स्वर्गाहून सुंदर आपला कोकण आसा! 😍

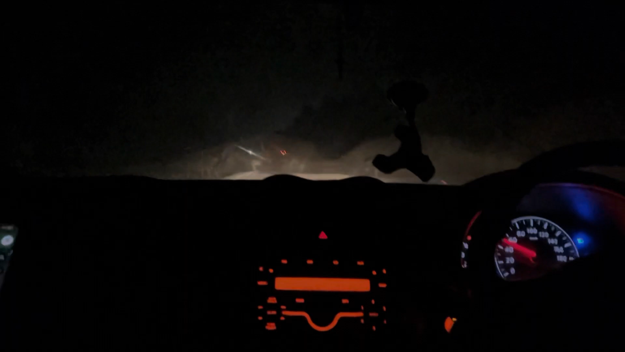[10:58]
तो दोस्तों फिलहाल हम जा रहे एकदम शाम सुम सुनसान रास्ते से
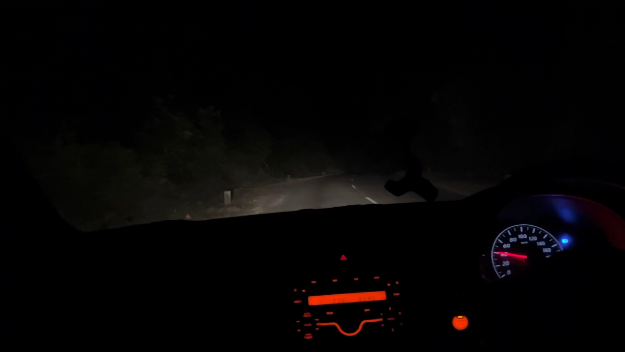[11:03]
और रास्ता इतना डेंजर की आगे कुछ दिख ही नहीं रहा हम लोगों को बराबर ना